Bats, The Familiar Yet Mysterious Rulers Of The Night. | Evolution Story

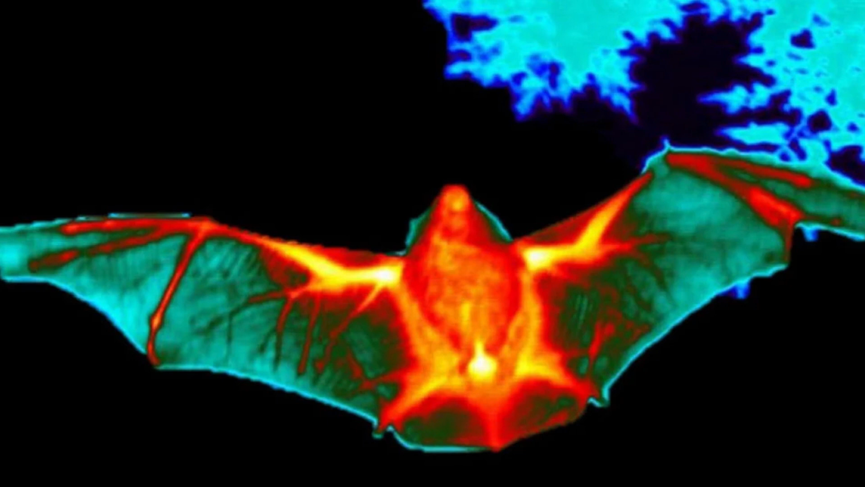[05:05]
They greatly enhance their metabolic rate, with body temperatures reaching 40 degrees Celsius while flying,